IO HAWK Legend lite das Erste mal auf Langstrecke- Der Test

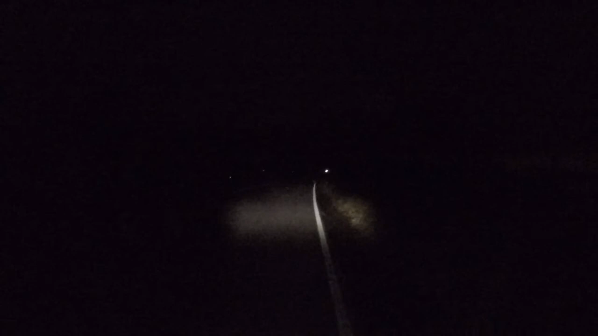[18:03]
Ich bin bereits wieder oberhalb des Ebbe-Mohrs beziehungsweise des Ebbe-Teilstücks und näher mich jetzt Richtung Hummerturm. Genau, so war es. Ja, vor uns jetzt ist die Autobahn schön zu sehen. Ja, nachdem hier die Bäumchen alle Leute, ihr müsst hier alle mal vorsichtig fahren. Das sage ich nicht nur so, das mache ich sogar selbst.
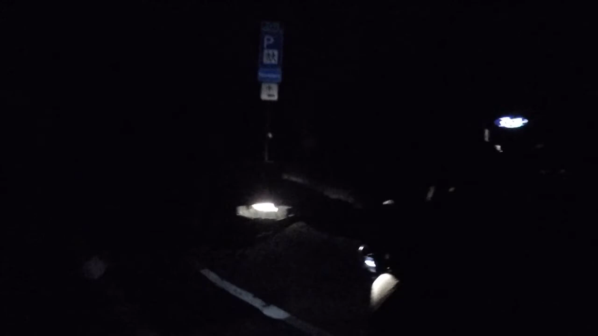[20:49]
aus dem Stand heraus. Ich sehe gar nichts, ich muss mir hier ein bisschen was lichttechnisch noch einfallen lassen.
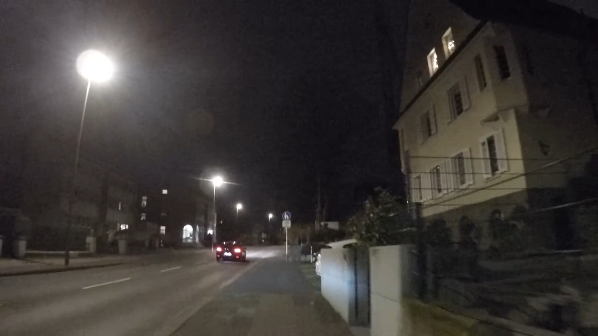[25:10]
Ja, jetzt nutze ich hier den Radweg, der gleichzeitig Fußgängerweg ist.
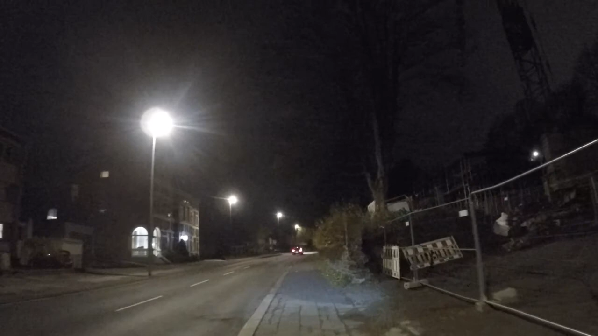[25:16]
Also, ich muss schon sagen, jetzt auch gerade da hinten die Straße runter,
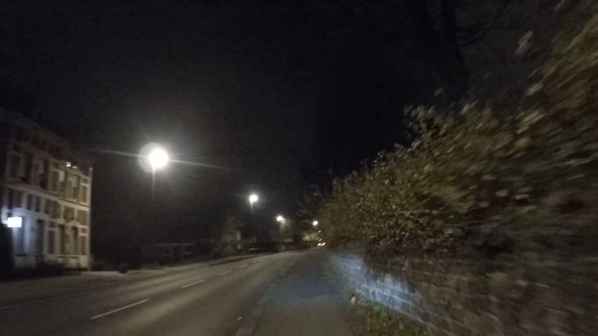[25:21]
so das Fahrwerk von diesem Roller, Leute, ist phänomenal. Also, da kann ich echt nicht meckern, das ist mega. Auch das hier, das bügelt der einfach so weg. Scheißegal. Bügel, Bügel, Bügel.
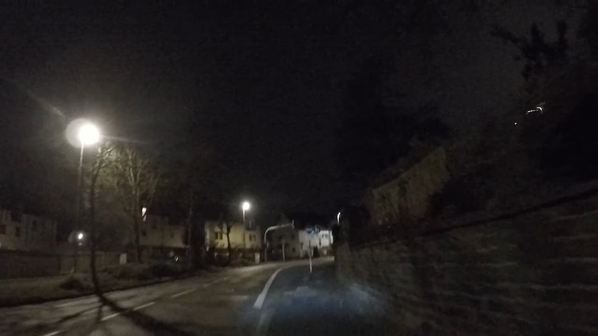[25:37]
So, jetzt hier vom Bordstein runter. Zack, zack, kein Ding. Und auch vorhin auf der Straße da runter, bei höheren Geschwindigkeiten, so gut federt noch nicht mal mein Fahrrad. Muss ich einfach so sagen, mein Fahrrad macht das nicht so gut. Aber das hier ist schon phänomenal.
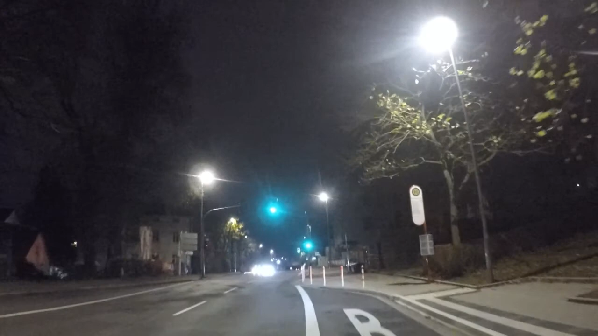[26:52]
Ja, ein spaßiger Tag geht zu Ende. Jetzt ziehen wir nochmal schön hier durch den Tunnel. Ach, Fahrräder frei, okay. Oh, egal, egal.
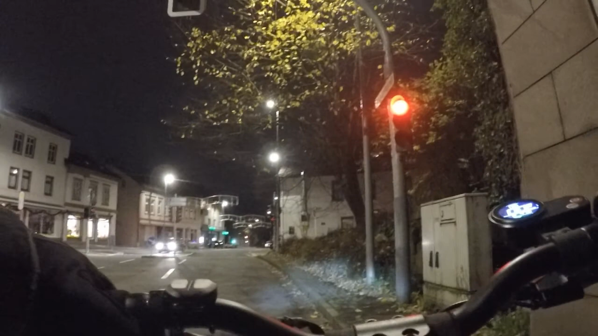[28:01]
Komm jetzt ins Fernsehen. Oh, oh, oh. Vollidiot. So, das war ein Vollidiot, wie er im Buche steht.